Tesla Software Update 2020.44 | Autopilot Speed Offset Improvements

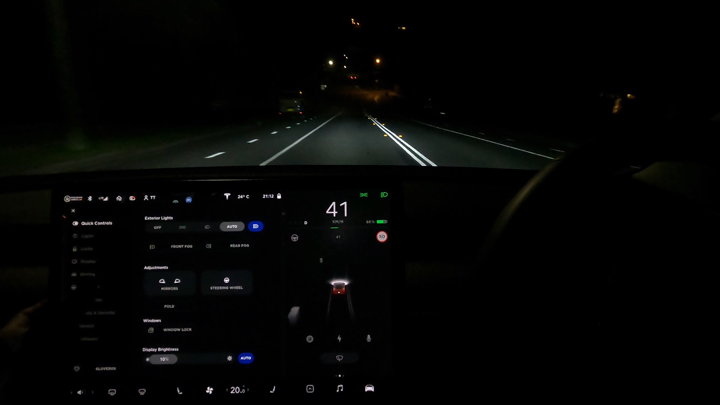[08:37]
on currently uh with autopilot i've got it on current speed so um so this is just a control so once i pass this roundabout um i'll drive at say
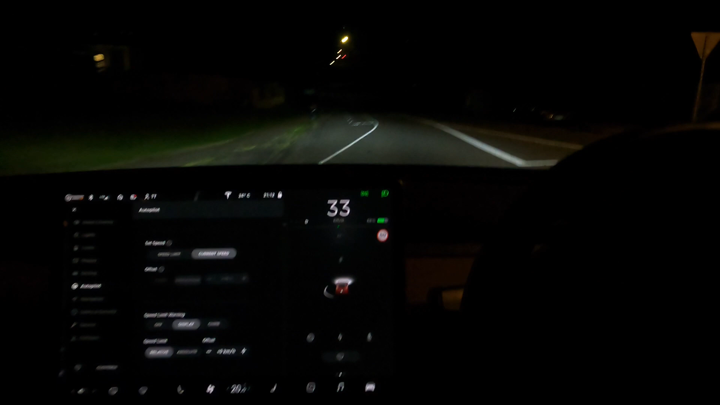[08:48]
you know 45 right engage autopilot and it's taking me at uh 45 which is cool it's exactly as advertised
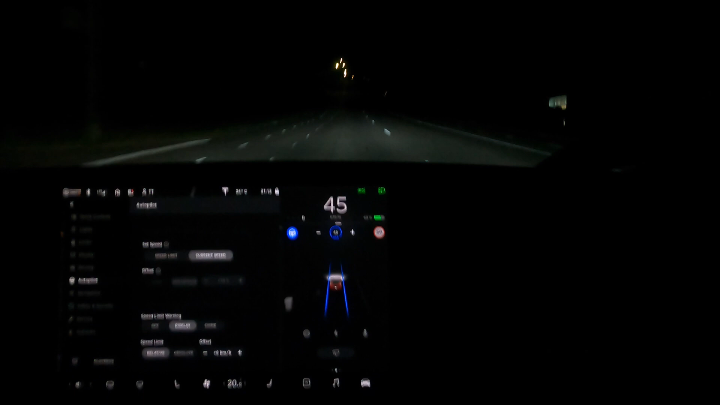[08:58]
all right so the next thing i want to do is uh try it on fixed
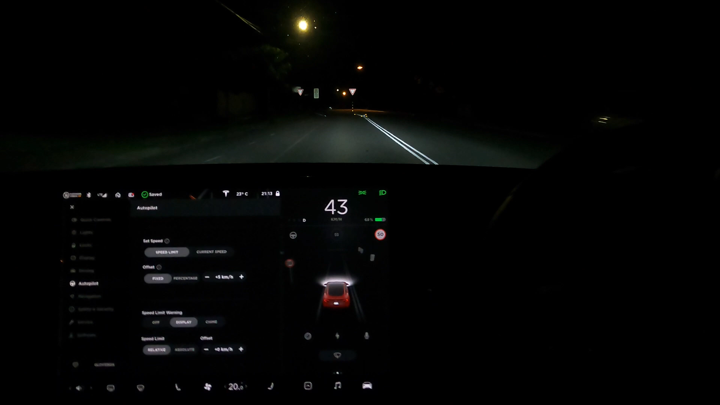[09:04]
so i'm going to go fixed plus five kilometers an hour offset um and once i go around this roundabout again
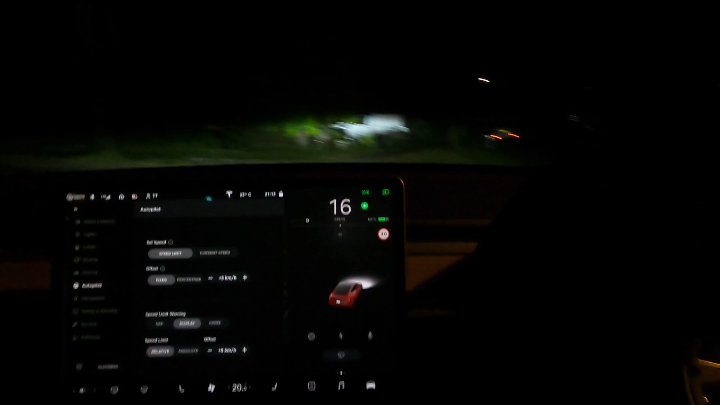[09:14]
this is a single lane road for this test so the speed limit is 50 over here oh there's 40 there on
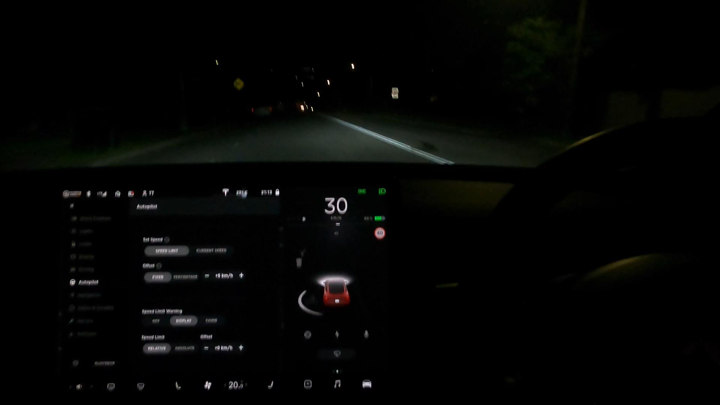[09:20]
that one but once we pass this speed limit it'll be 50 so there we go 50 let's engage autopilot
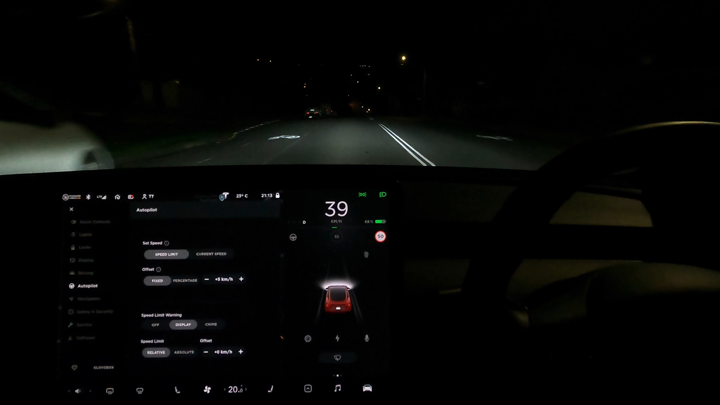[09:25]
so there we go it's going at 55 with
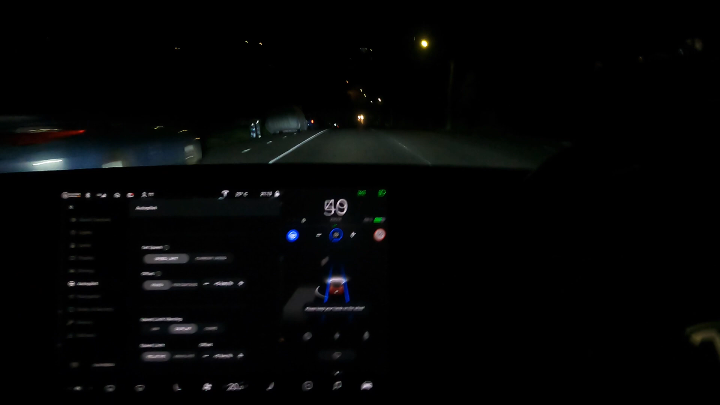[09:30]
that uh five kilometers an hour offset as advertised
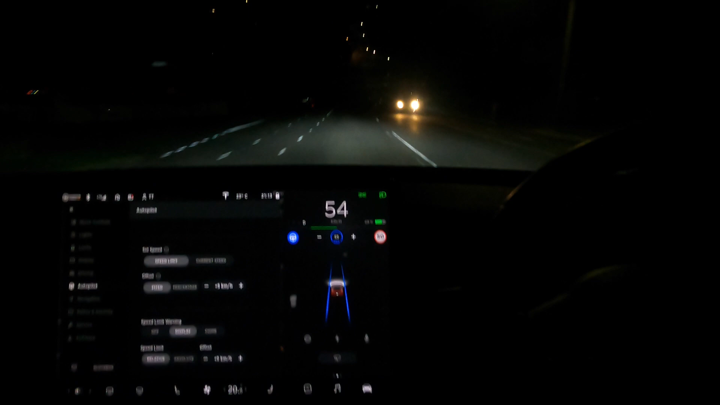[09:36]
okay so the next test i want to do is
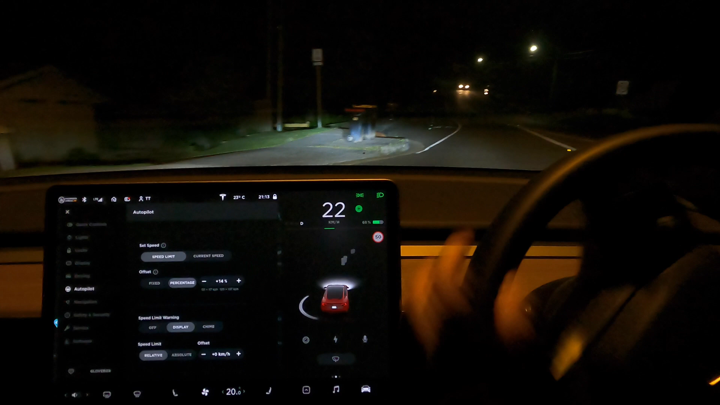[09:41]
the percentage offset so i've got it now on uh 14 offset
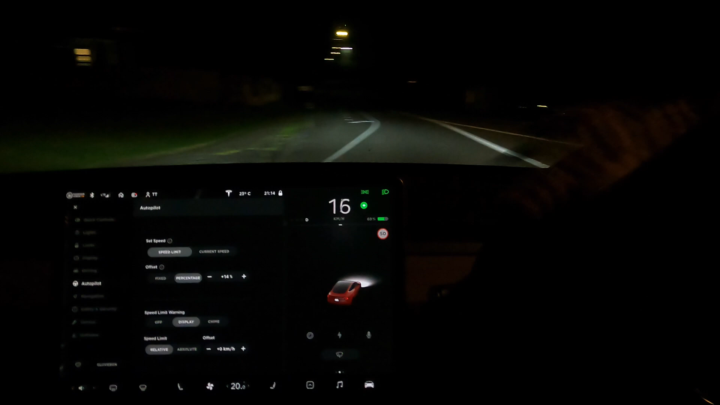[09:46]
from the speed limit which is still 50 so let's engage it now so now it's
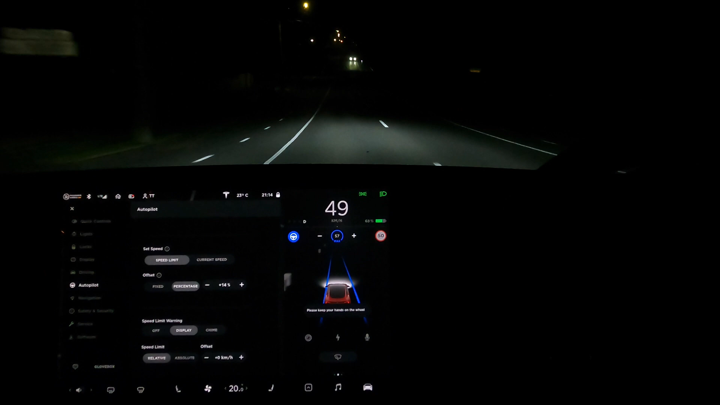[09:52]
going at 57 kilometers an hour and um so that's again working as advertised on a single lane road which is great
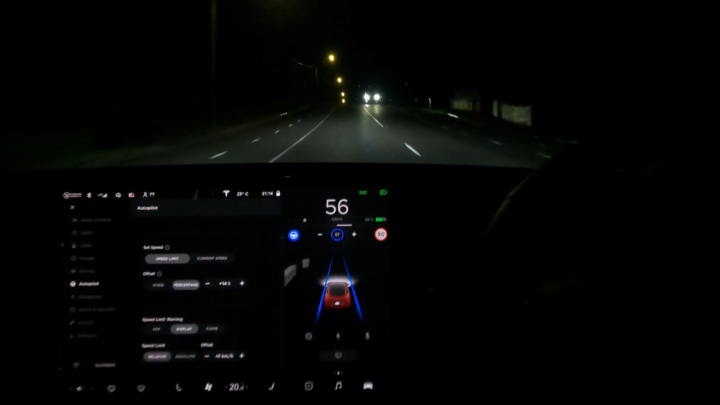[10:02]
all right guys just on a multi-lane road now so uh i've just got it on current speed as a control uh so i'm going at 65 so let's engage it
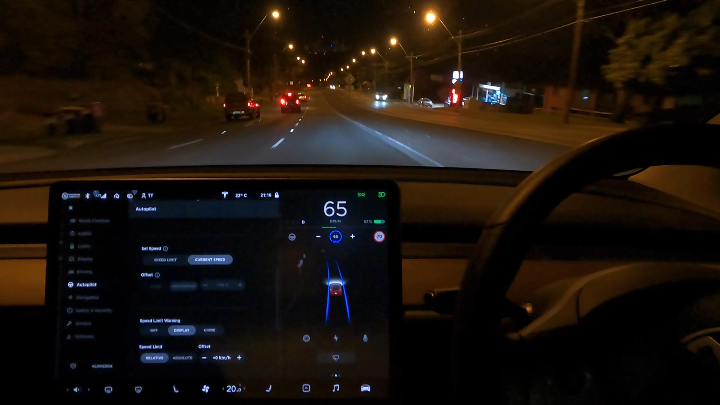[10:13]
so yeah it's going at 66 as advertised just following the speed that i was currently on what's cool about the autopilot speed settings now is that you can set
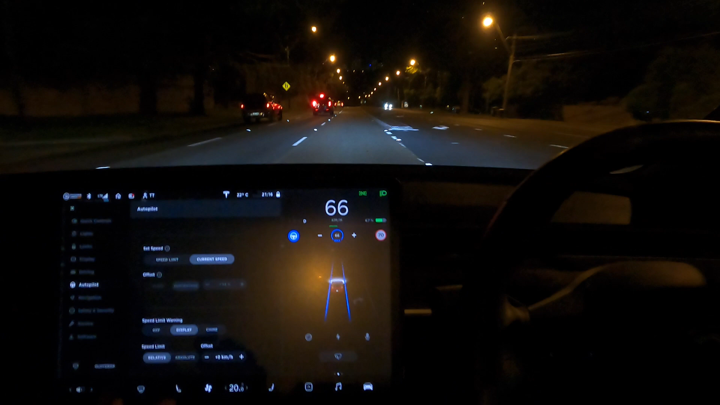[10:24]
it while you are driving so let's change it over to speed limit setting let's go uh fixed at say five kilometers an hour over the speed limit uh speed limit is now 80 so let's disengage
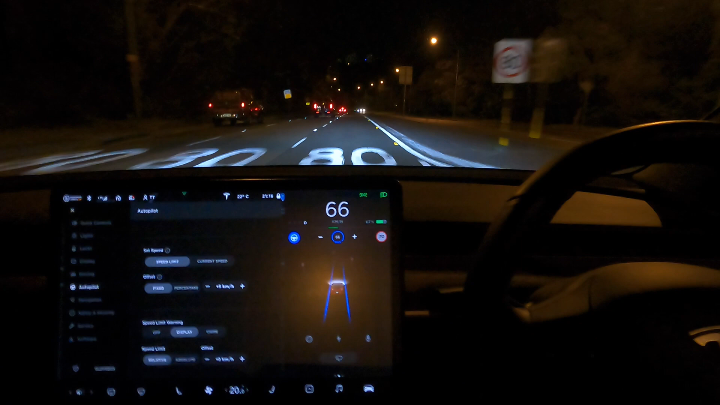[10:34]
uh and uh let's re-engage so again as advertised it's going to ramp up to uh 85 kilometers an hour which is five
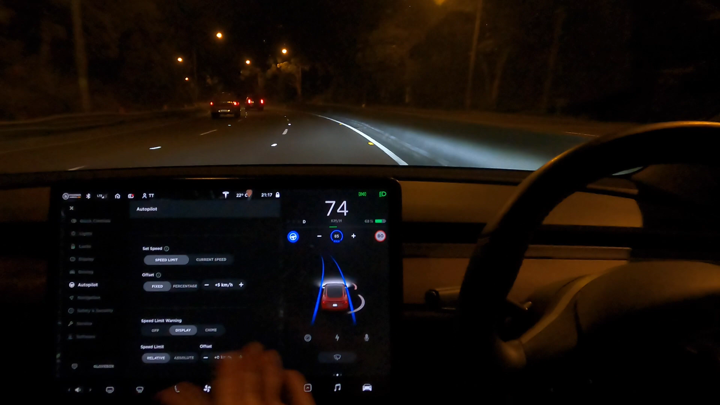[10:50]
kilometers an hour over uh the speed limit of this road as advertised once again very nice as advertised very good
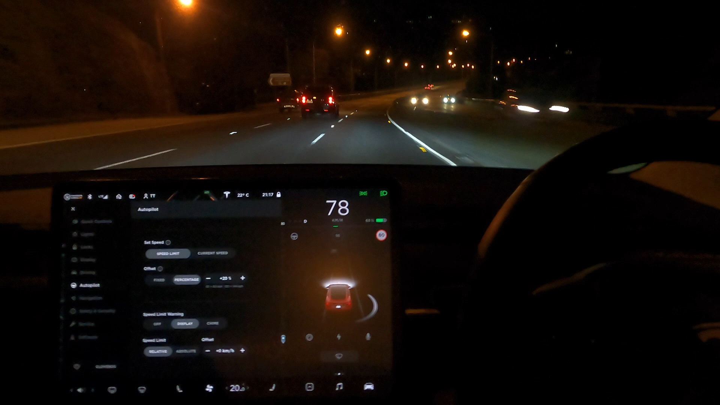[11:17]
uh speed limit is 80 kilometers an hour so let's engage that now
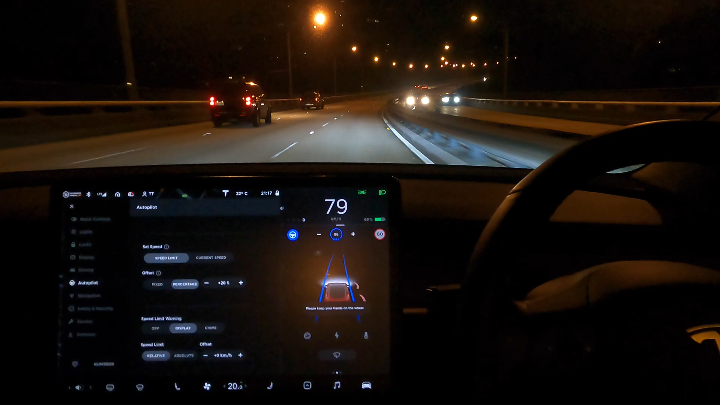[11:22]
so here we go it's going to ramp up to 96 because that's 20 over the speed limit and uh yeah certainly i don't want to go too quick uh at this time but you know there it is 96 there let's engage that that was uh as advertised again let's do a couple more things let's um let's go under the speed limit now um
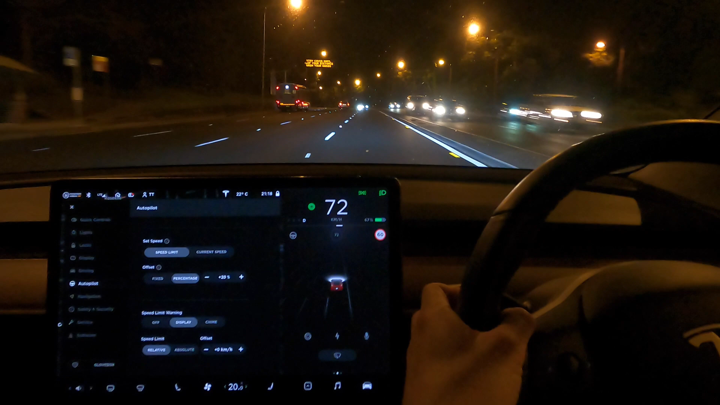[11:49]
speed limit is now 60 so let's go let's say
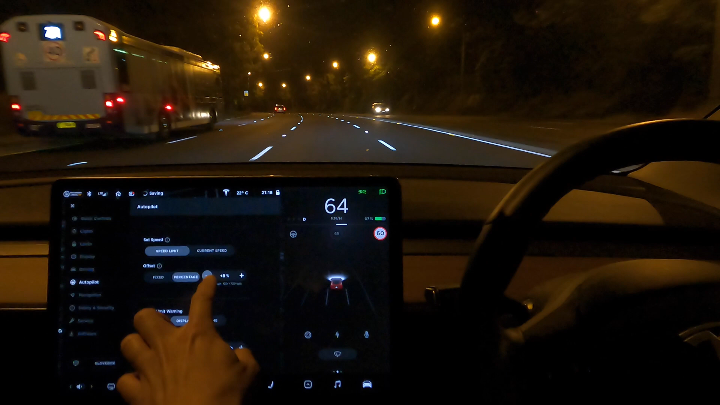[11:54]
10 under because i'm a cautious driver let's do that oh okay uh you know why because whatever's faster so it picked the faster speed rather than the offset uh as
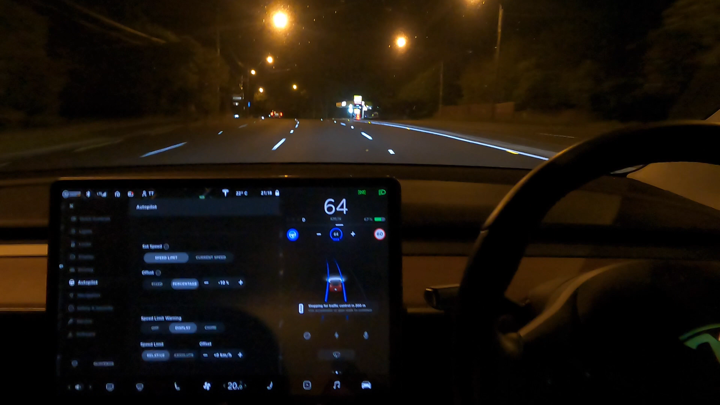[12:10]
advertised once again very cool let's see if i go like
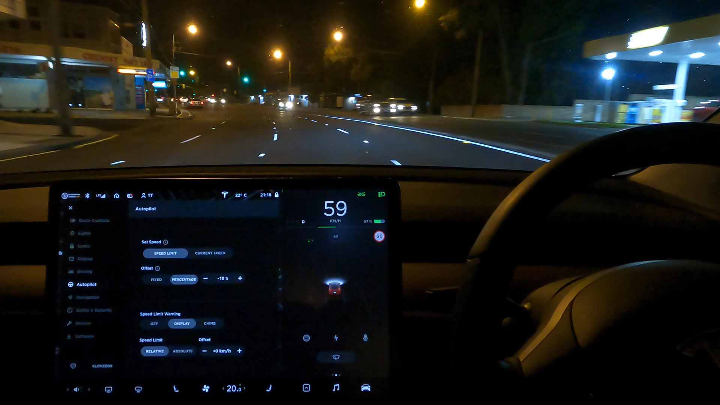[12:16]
much slower so let's say if i go at uh let's go under
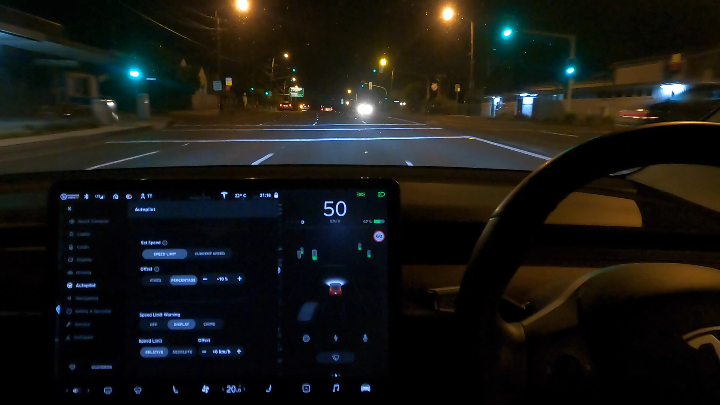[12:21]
that oh sorry okay let's uh re-engage when i get to a bit of road so i'm driving at 51 now yep so it'll come up to
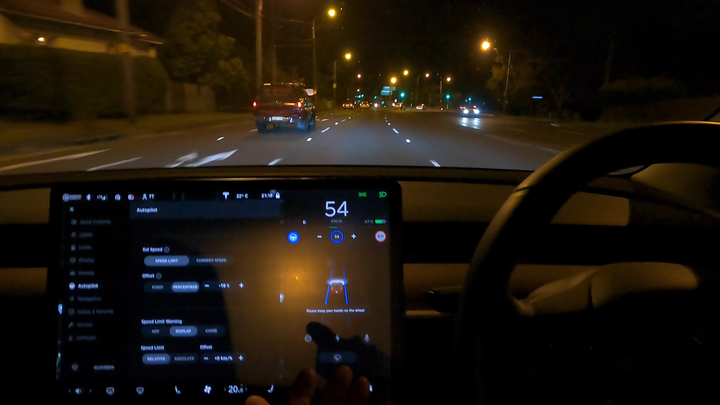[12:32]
54 kilometers an hour because i was going under uh the offset speed limit
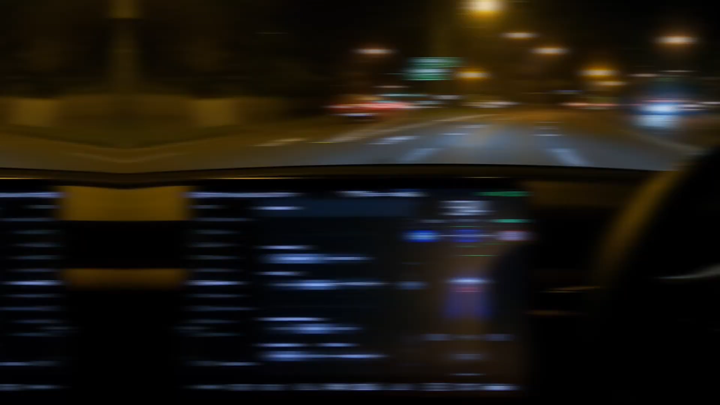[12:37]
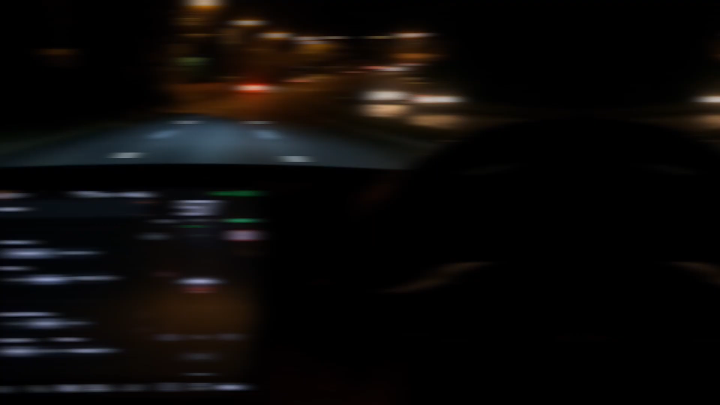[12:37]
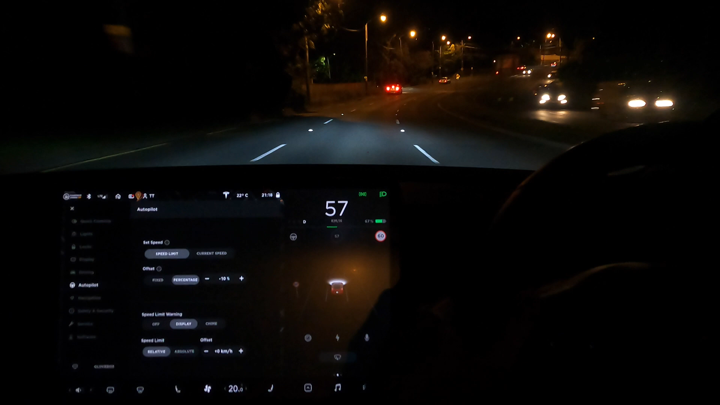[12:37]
all righty guys well um looks like it's working pretty well uh i've tried it on
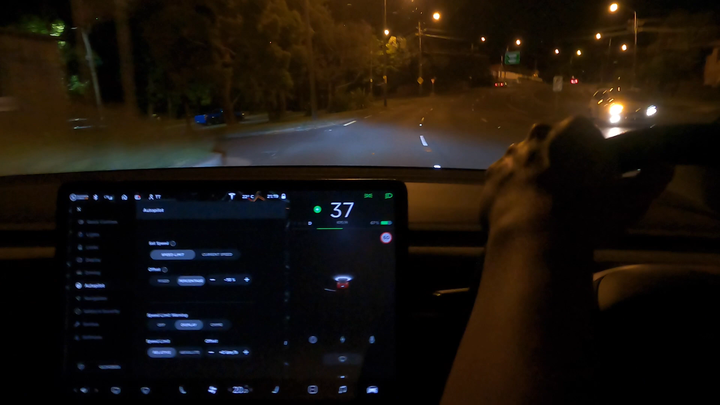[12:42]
a single lane road i've tried it on multi-lane road uh i've changed the settings midway
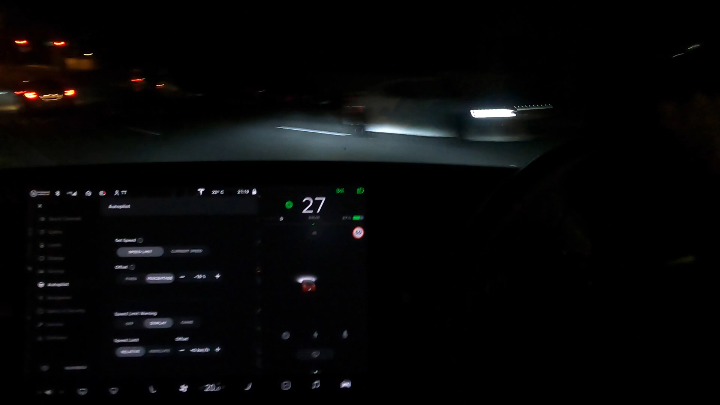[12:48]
through the drive everything seems to be going okay so uh yeah it looks like uh you know
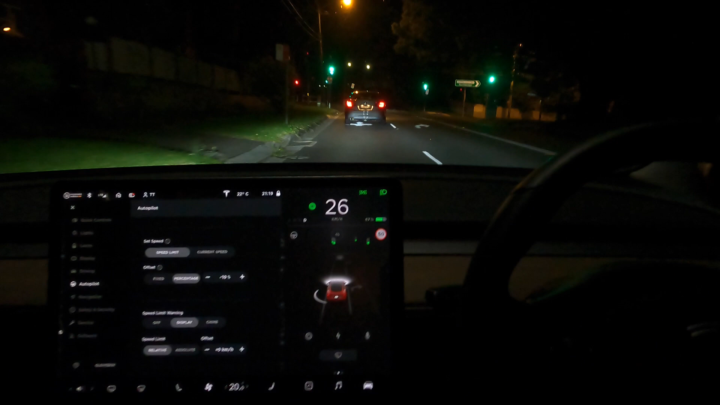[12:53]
i think autopilot is uh is good now you can toggle you know to whatever setting to your heart's